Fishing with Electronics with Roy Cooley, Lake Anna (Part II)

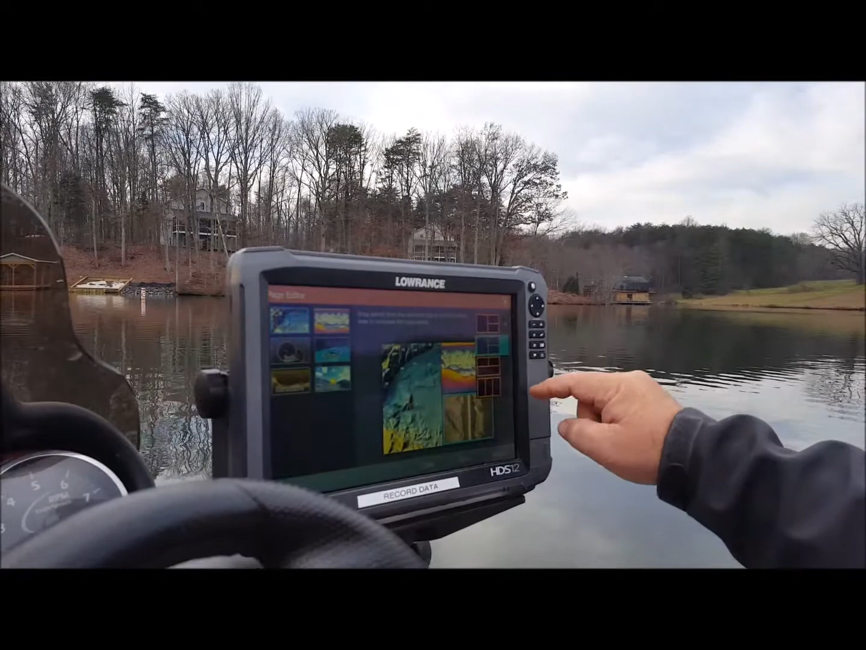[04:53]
I want my structure scan always to be the wide one on the bottom. So that's it, save. So now there it is.
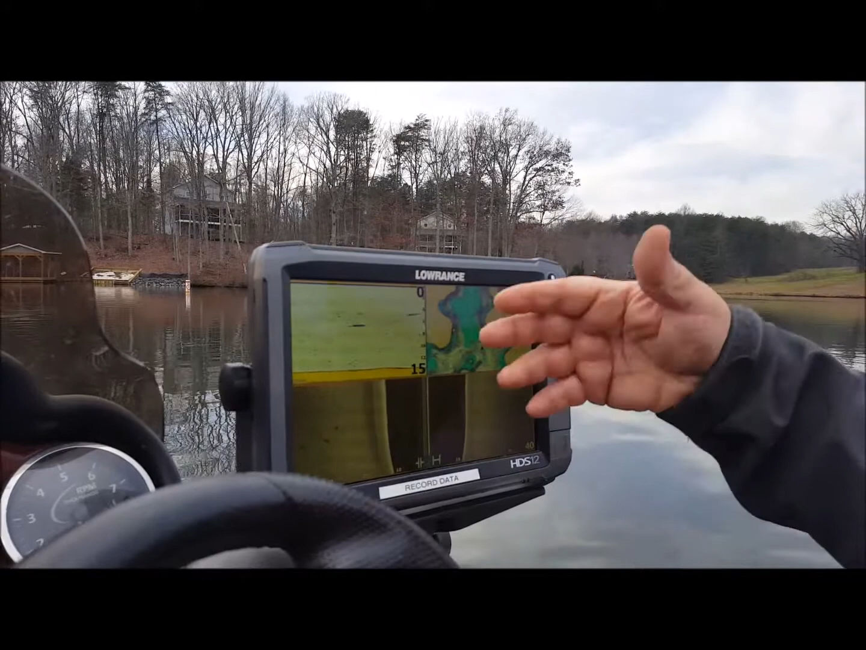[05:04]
So now if I want my temperature to show up, I go into edit overlay,
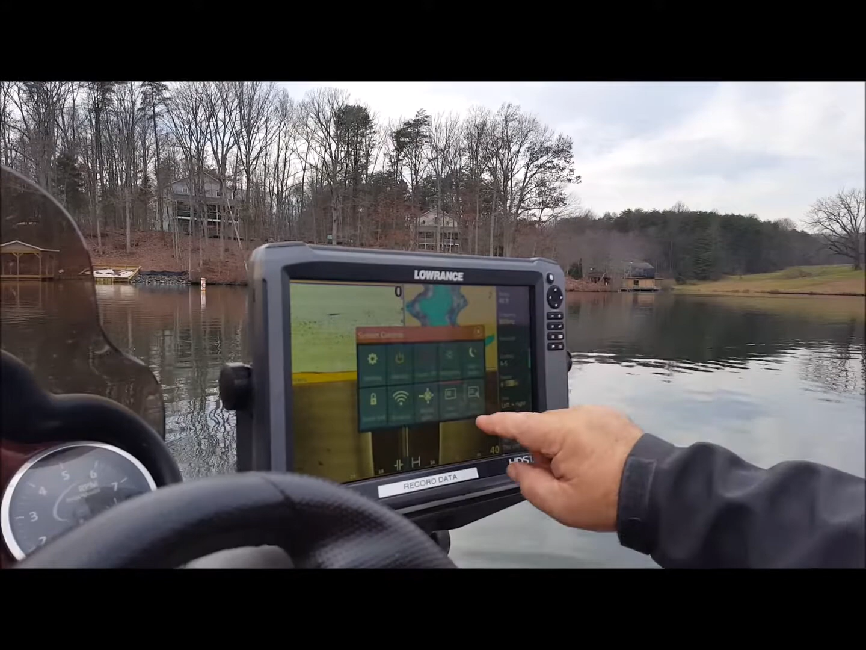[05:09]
add, come in with GPS. If I want my speed, speed over ground,
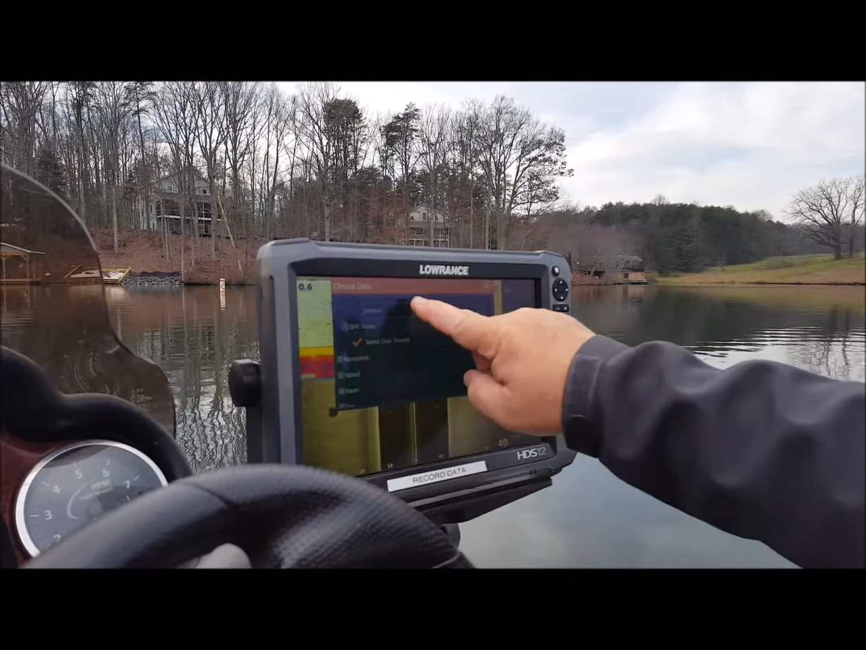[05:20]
go up here, sonar, I want my depth, I want my water temperature. So now I have them.
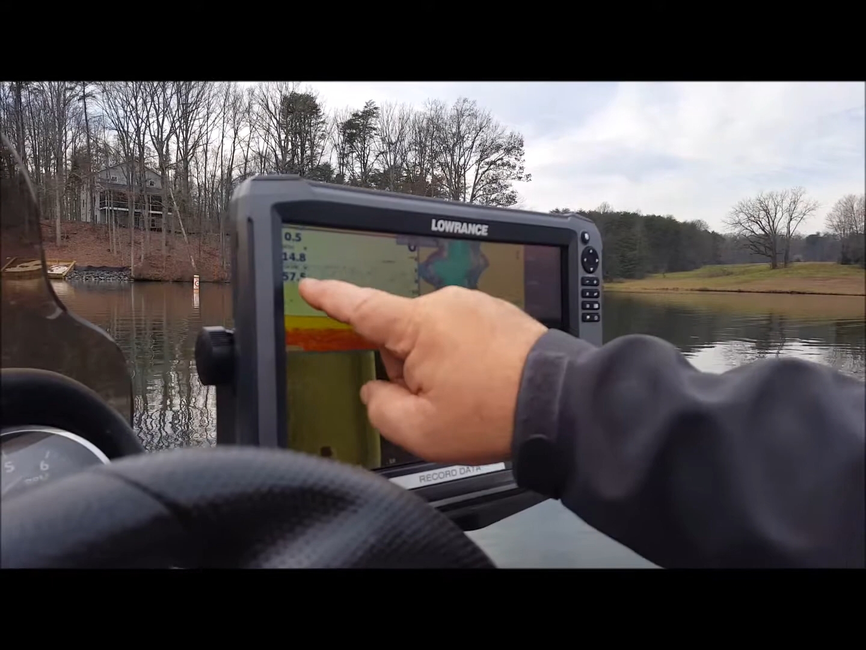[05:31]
And I can take my water temperature, put it over here, my depth. I can also add the time down here easily.
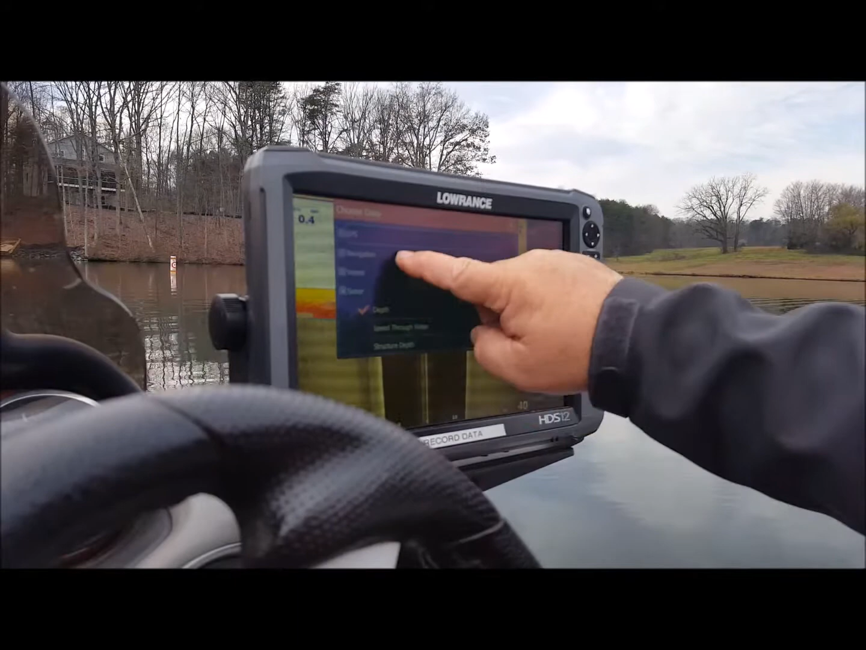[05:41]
Again, go in, add here, time,
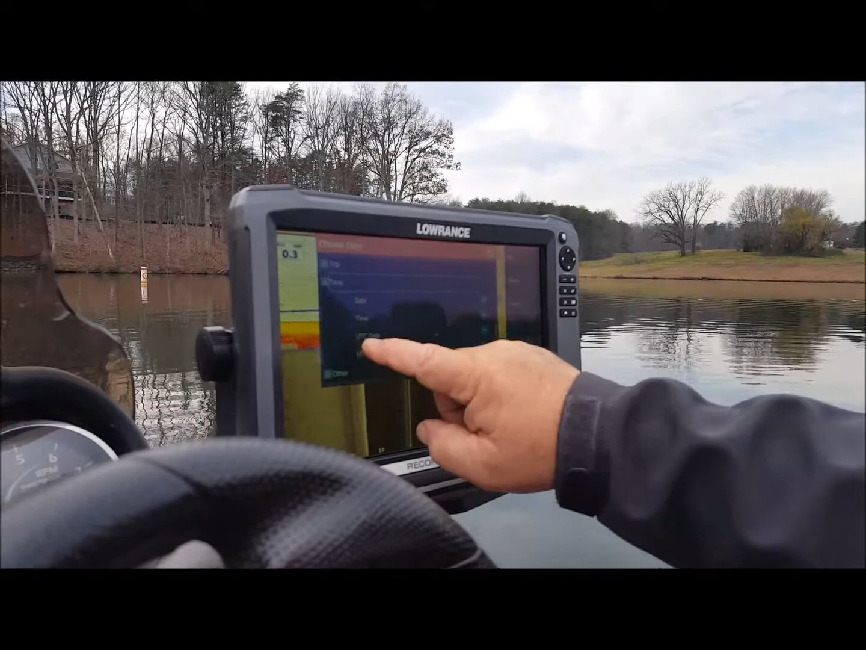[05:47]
there's my time, drag it down here.
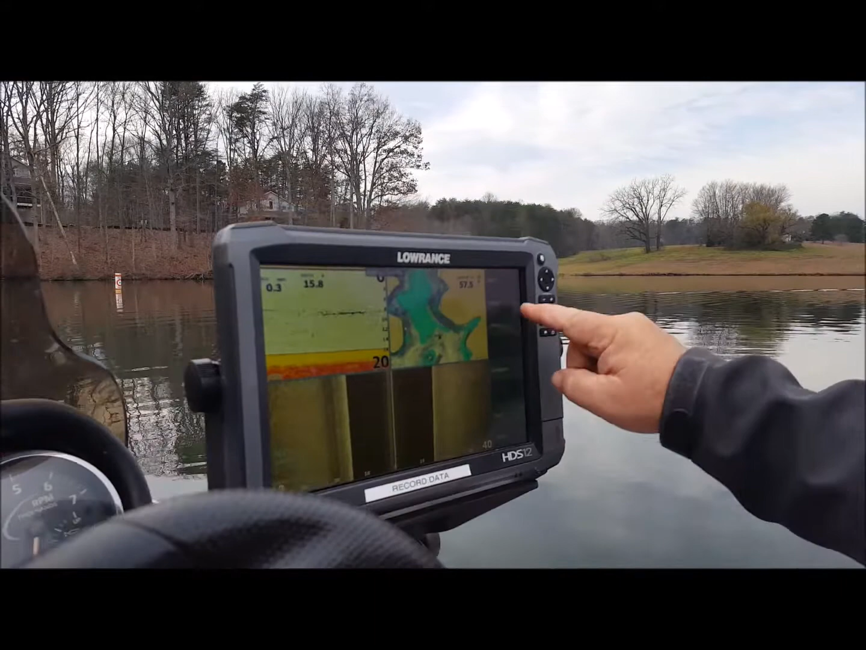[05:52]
So I go to configure. This one I'll invert, make it medium, take the caption off of all of these. And go back, hit save. I'm done. I've created a screen and customized it within two minutes. It's just that easy with this.